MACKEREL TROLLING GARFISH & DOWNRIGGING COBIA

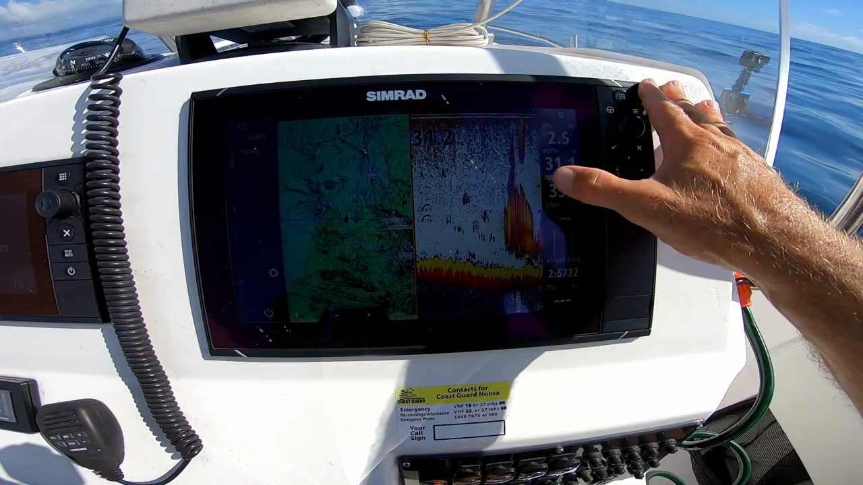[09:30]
That's exactly the kind of thing we want to see on the sounder. It's like a school of pelagics coming through.